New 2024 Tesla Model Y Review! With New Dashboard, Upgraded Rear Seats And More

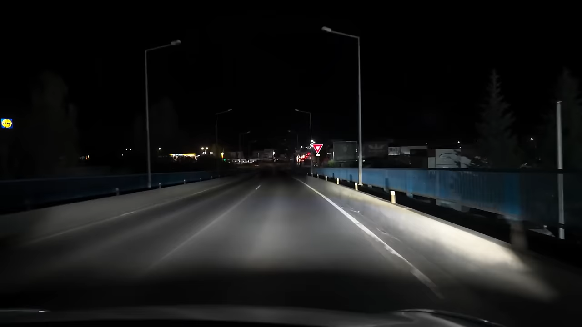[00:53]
This allows you to keep the high beams engaged for maximum road illumination, while avoiding dazzling or blinding oncoming drivers.